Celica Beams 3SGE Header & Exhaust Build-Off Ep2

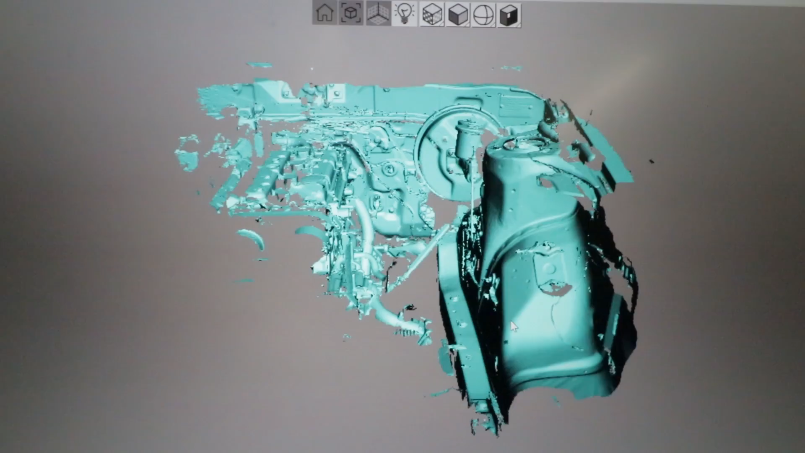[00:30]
So we have the SELIC up on screen this is all the information that
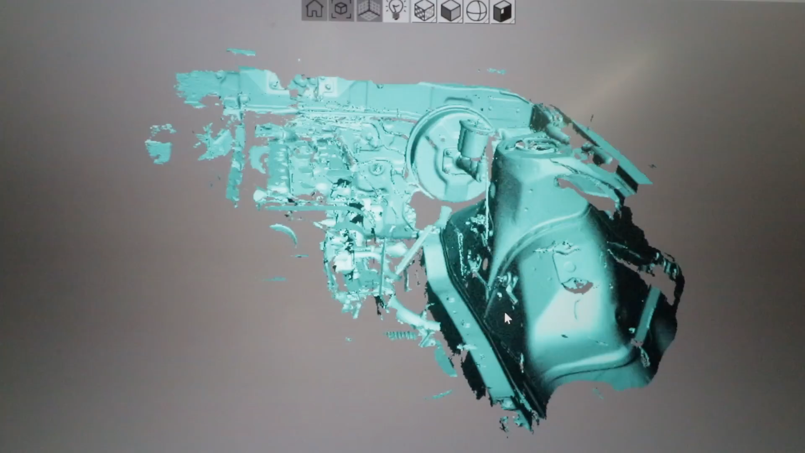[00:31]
we
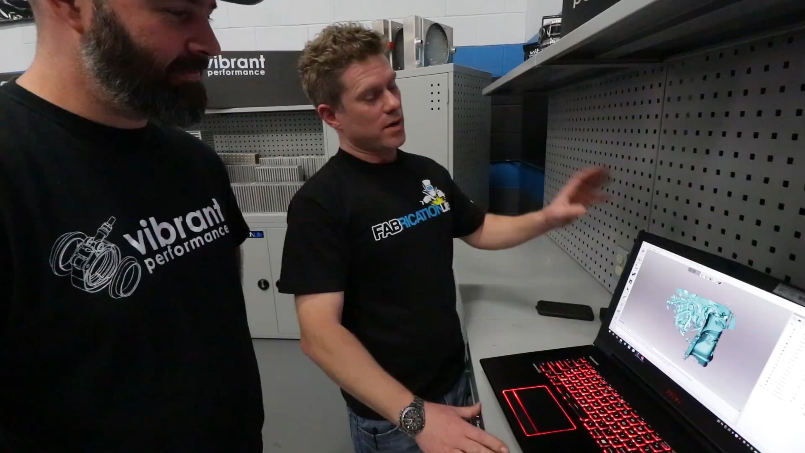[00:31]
got from the engine bay from the Artec scanner.
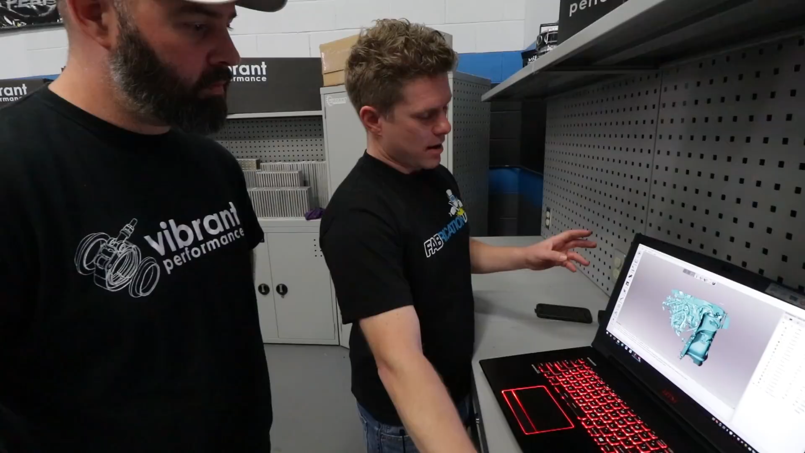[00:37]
From there I just transfer it over to SOLIDWORKS and it comes up as the same file
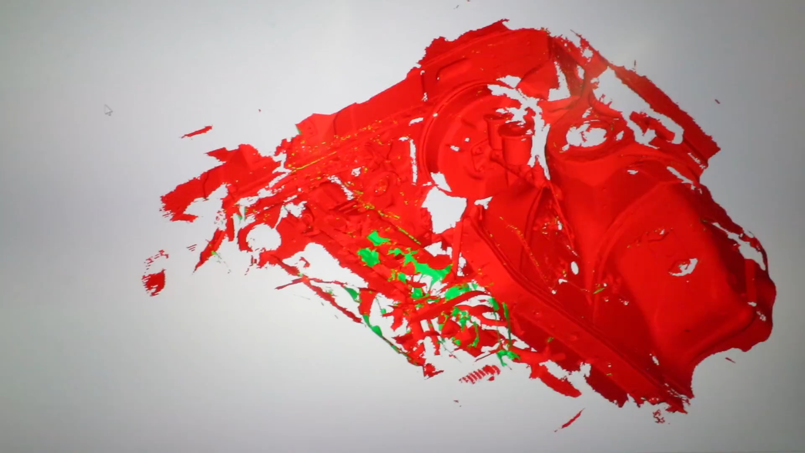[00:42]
just in SOLIDWORKS that now I can grab surfaces from and let SOLIDWORKS know where I'm gonna build this header in space.